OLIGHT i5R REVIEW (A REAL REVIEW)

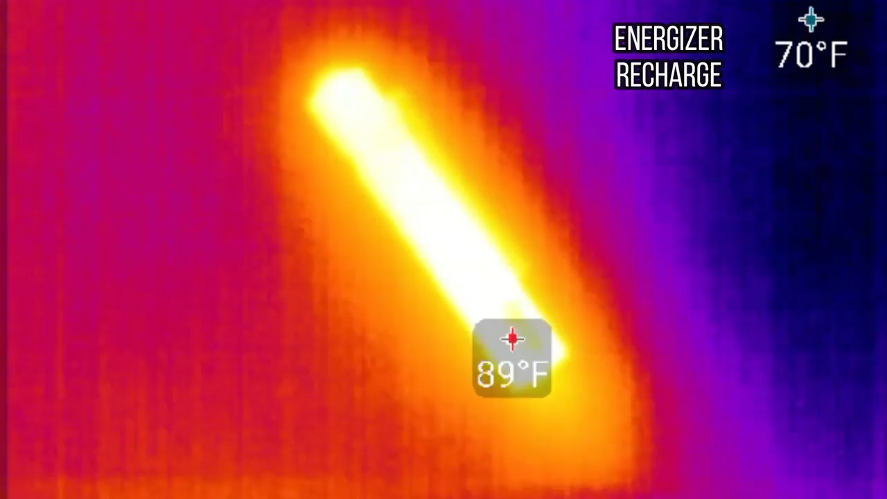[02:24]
or 35 degrees Celsius after about 2 hours of use.
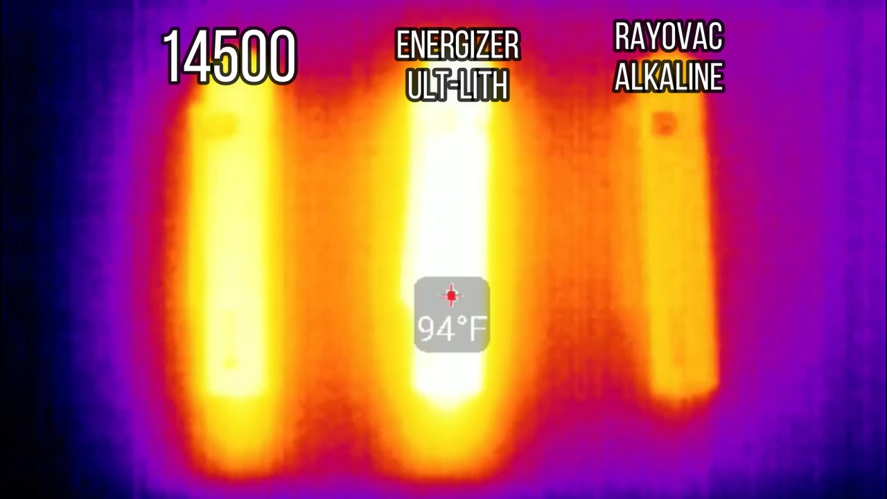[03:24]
The I5R using the 14500 got up to a max thermal output of 95 degrees Fahrenheit or 35 degrees Celsius and the same goes for the Energizer Ultimate Lithium. The light that got the hottest was the Railvac Alkaline coming in at 104 degrees Fahrenheit or 40 degrees Celsius after 53 minutes of use.